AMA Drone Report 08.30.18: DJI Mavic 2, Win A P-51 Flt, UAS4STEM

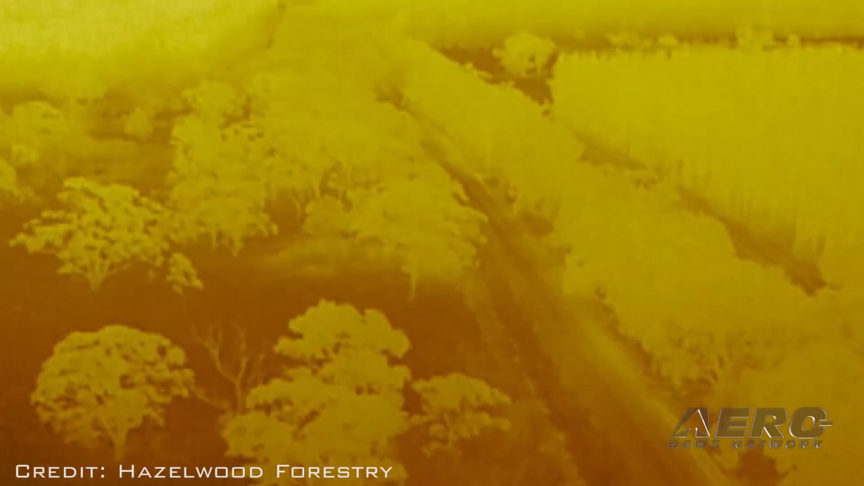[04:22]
Hazelwood Forestry, based in Latrobe Valley in the state of Victoria, uses the aircraft to look for the animals every day before trees are harvested.